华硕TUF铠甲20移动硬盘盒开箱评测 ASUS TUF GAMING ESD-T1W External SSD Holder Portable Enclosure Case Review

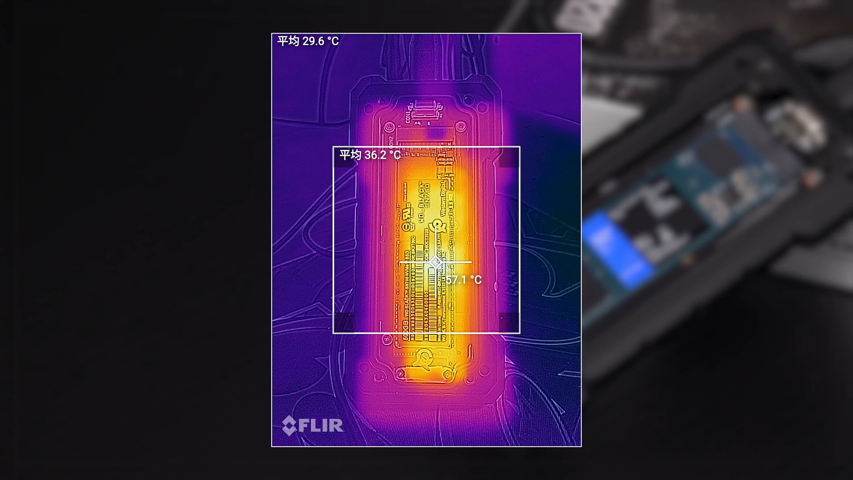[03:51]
可以看到硬盘的裸盘它的温度是主控芯片这里是比较高的